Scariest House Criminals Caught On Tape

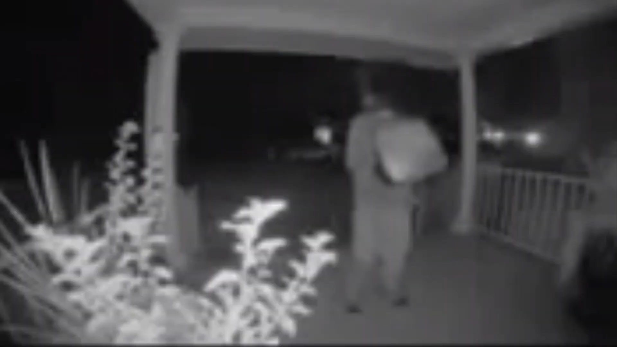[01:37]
A man in a jumpsuit, wearing an old TV on his head,
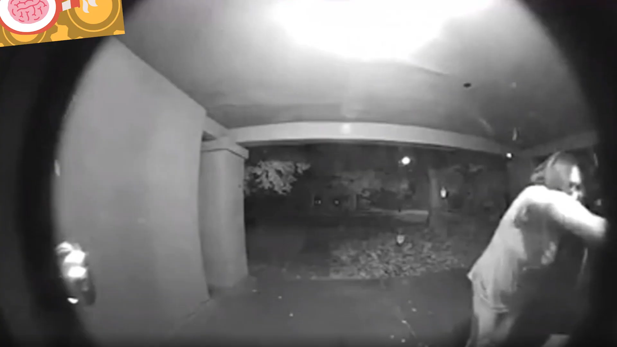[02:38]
She continued to break windows and force her way inside.
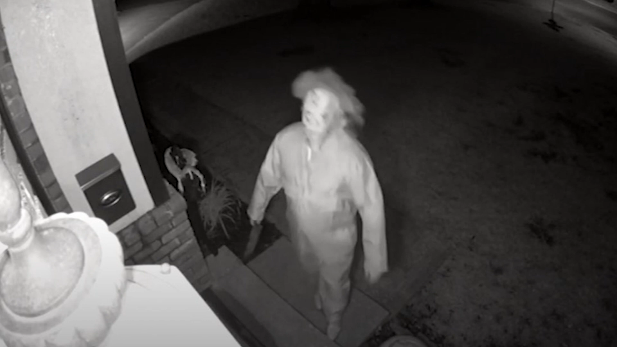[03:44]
The freaky occurrence was recorded around Christmas time. Many houses have claimed to have seen this man but refused to answer the door.
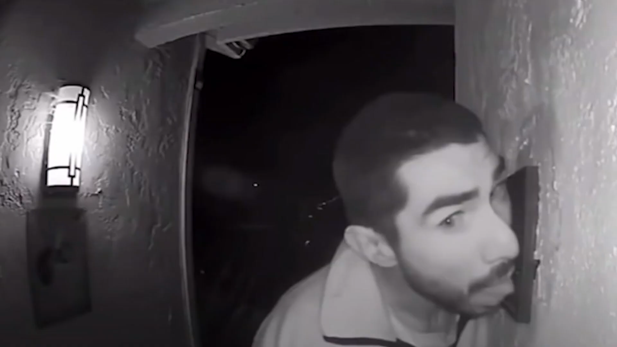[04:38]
But weirdly after a while, the man approaches the front door,